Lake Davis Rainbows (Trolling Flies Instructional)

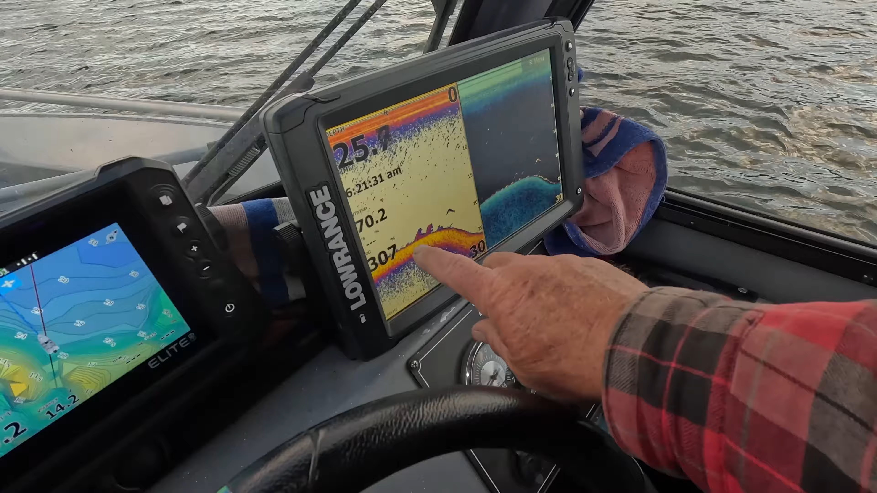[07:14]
If you look, we've got a little bit of weeds here. And then if you look, we've got some fish right above where those weeds are. Hopefully they'll be coming up.